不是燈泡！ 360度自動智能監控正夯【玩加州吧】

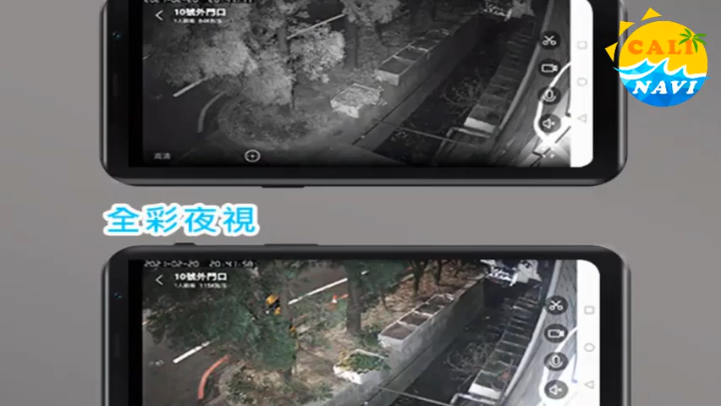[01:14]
夜全彩加上人形追蹤攝影技術在我觀點是覺得還蠻先進的喔只要移動到哪裡它就會跟拍比這個Ring廣角鏡